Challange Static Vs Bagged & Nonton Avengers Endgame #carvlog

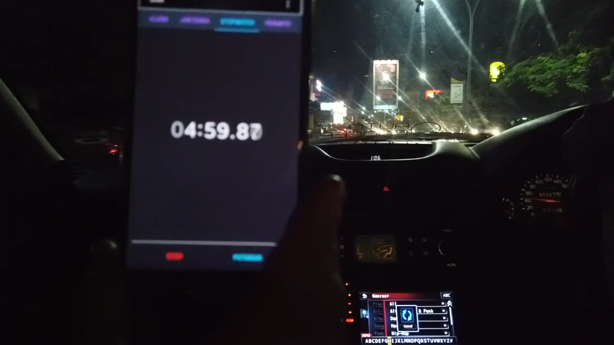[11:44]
5 menit pas. 2 menit lagi. Ini lihat depan banyak lampu menyala.
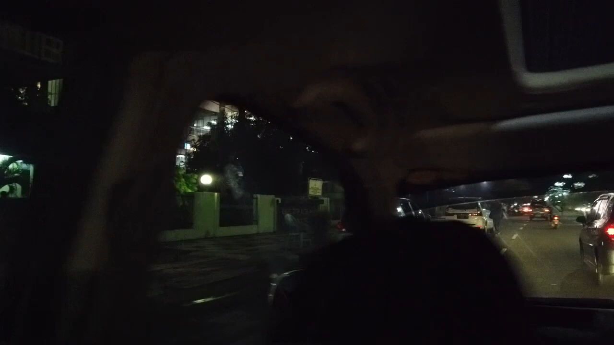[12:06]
Oke, ini udah nyampe Lasman. Oke.